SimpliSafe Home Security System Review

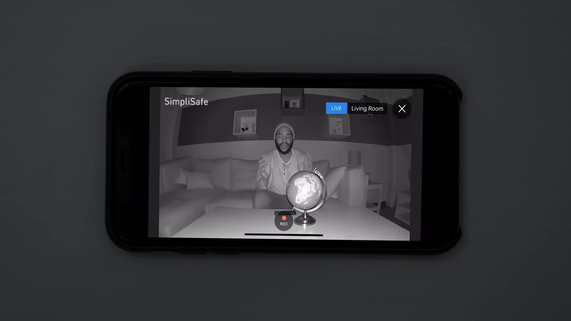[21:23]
From this distance, you can see what's going on. If we give it the globe test, you get a pretty decent idea of what's happening. This is what the night vision looks like.